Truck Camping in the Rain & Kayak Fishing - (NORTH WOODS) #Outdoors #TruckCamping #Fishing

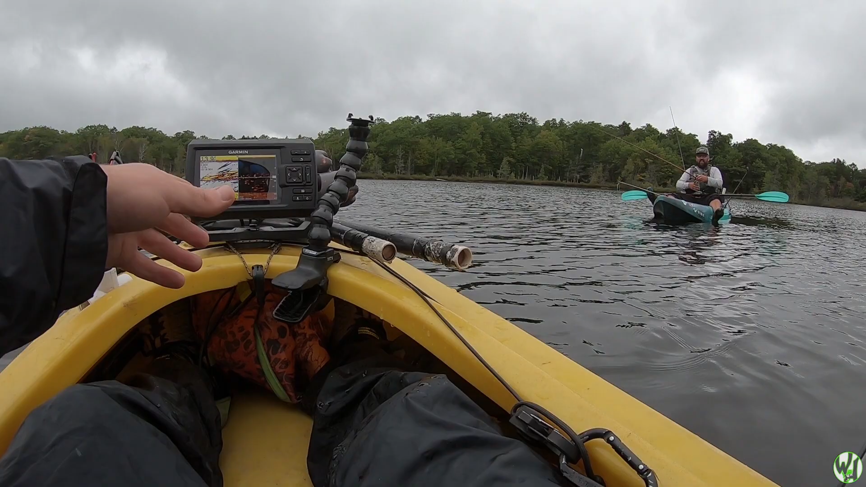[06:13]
Look at my screen. Can you see all that? Oh, yeah. Clusterfuck. We're in like a school of fish right now. For sure. 100%. Top water might be the deal. They're halfway up the column. They're in like 5 foot.
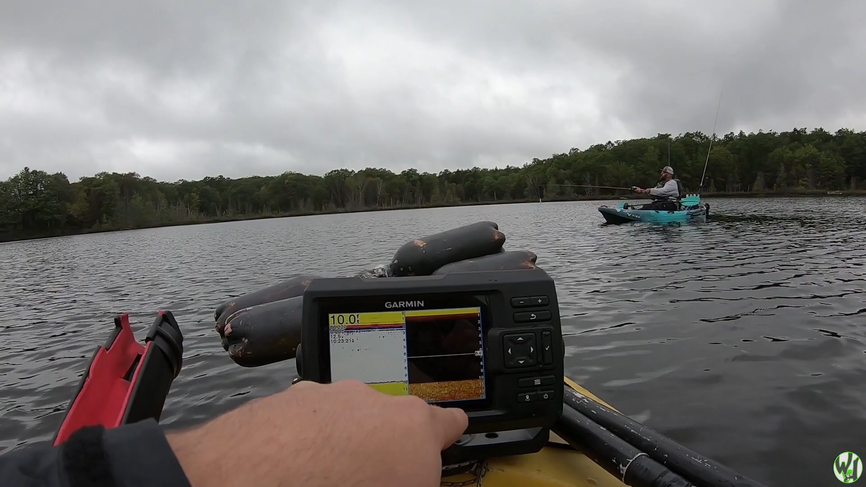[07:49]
Basically, what we're looking for is we're looking for either A, like vegetation or structure on the bottom here. You can see the grass clumps as you come up to them. Or B, you're looking for, you know, arcs like this. A fish appears as an arc on a fish finder. So we're looking to see things like that. Stacks of them, big clumps of heat signatures at certain depths in the water. That's kind of what we're looking for right now out in the middle of nowhere here. But we're probably going to give it like, I don't know, 45 minutes, an hour, not even, probably before we start loading out.